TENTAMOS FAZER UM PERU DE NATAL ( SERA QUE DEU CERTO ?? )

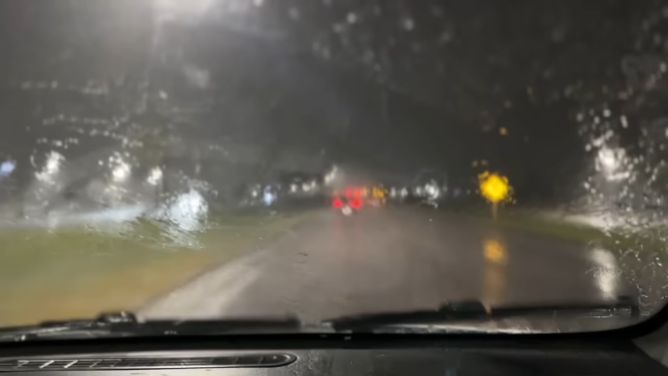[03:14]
Poxa, olha a cara do Apolo, tá até com medo, que tá caindo um monte de trovão, mano. Olha lá, vocês estão vendo? Tá pangalejando muito, velho, e muita chuva. Mano, os carros tudo ligando a pisca-alerta, porque, tipo, como tá chovendo muito, aí, tipo, tem que reduzir a velocidade pra eles tomar cuidado, entendeu? Aí fica tudo no pisca-alerta, ó. Todos, mano, todos estão no pisca-alerta.
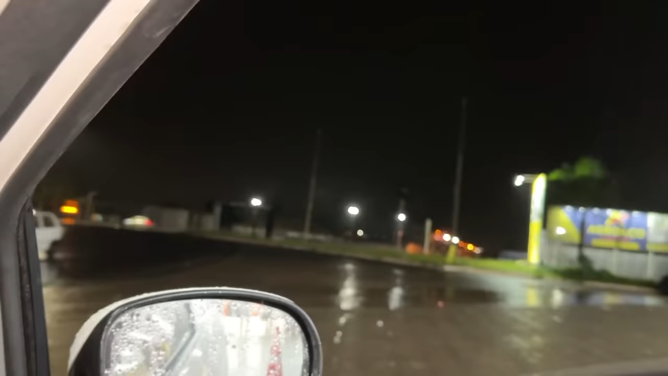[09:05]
Gente, a chuva parou, graças a Deus.